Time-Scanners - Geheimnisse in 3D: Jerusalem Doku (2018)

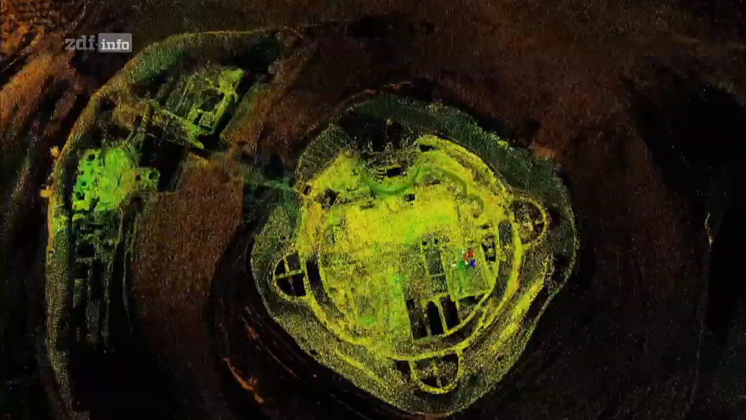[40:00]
Katie versucht es mit dem 3D-Laser.
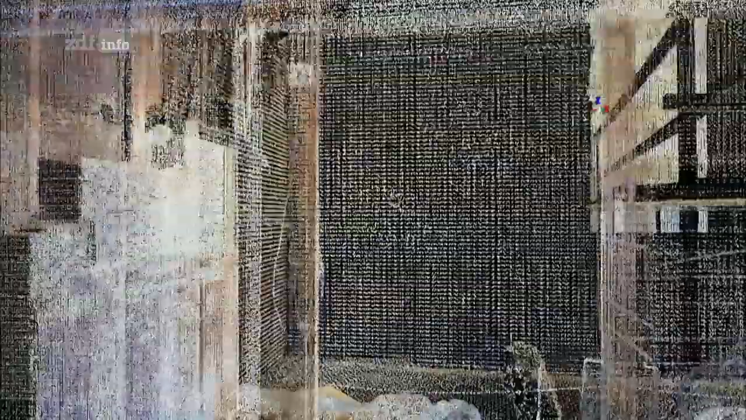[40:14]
Das Dach des Freskenzimmers scheint zerschnitten, anstatt eingestürzt zu sein.
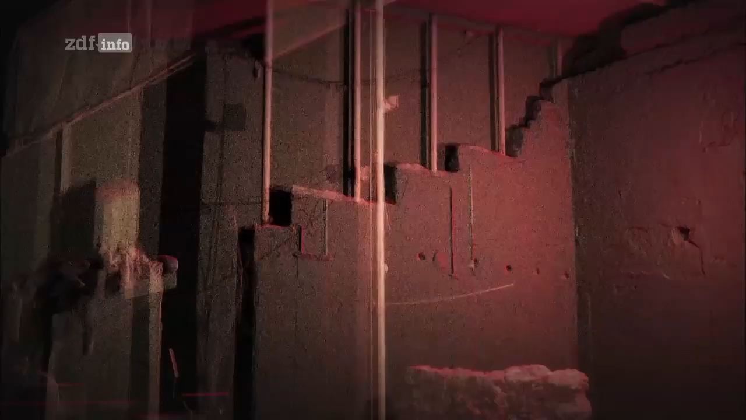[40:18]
In einem absichtlichen Winkel geschnitten.
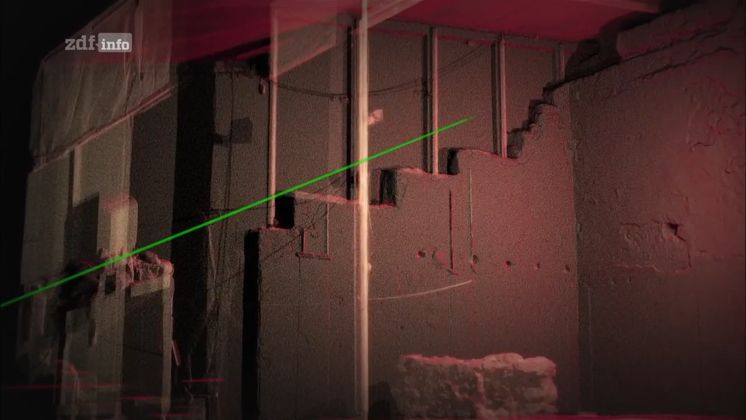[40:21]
Wenn wir uns von diesem Raum wegbewegen, zeigen unsere Daten, dass es eine einzige Abbruchlinie gibt.
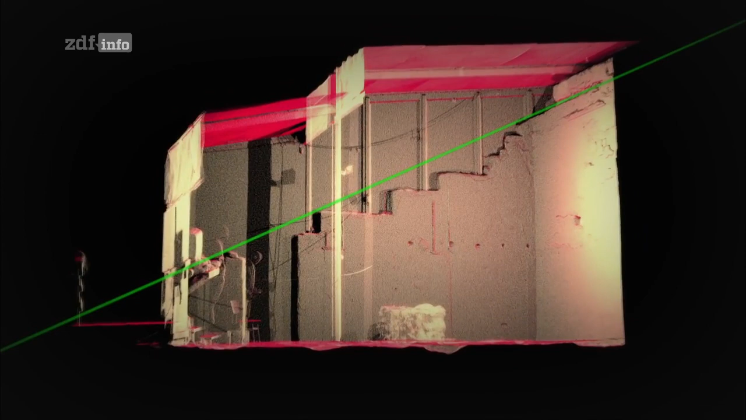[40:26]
Und die läuft den ganzen Berg hinauf.
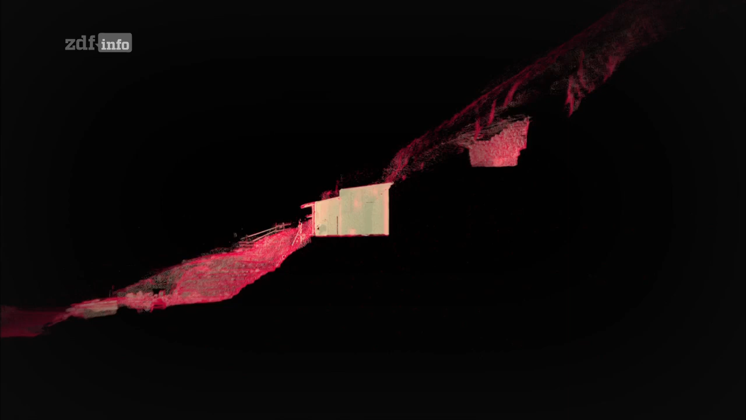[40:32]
Die Scans bestätigen, was die Archäologen vermuten. Das Verschütten der Gebäude war kein Akt der Natur.
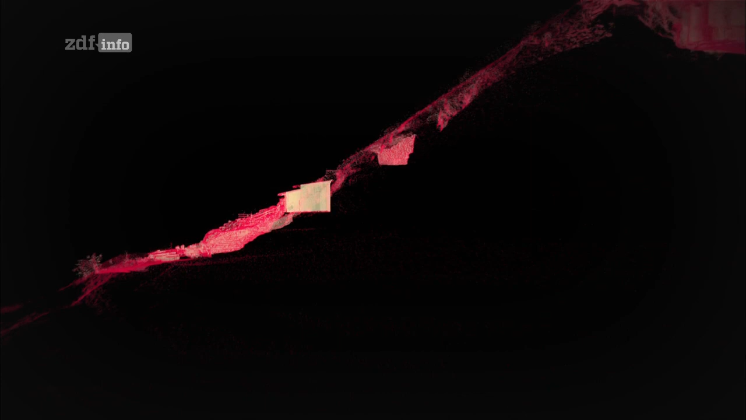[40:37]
Ein solcher Winkel in perfekter Linie zum Hang kann nur eines bedeuten. Das haben Menschen getan.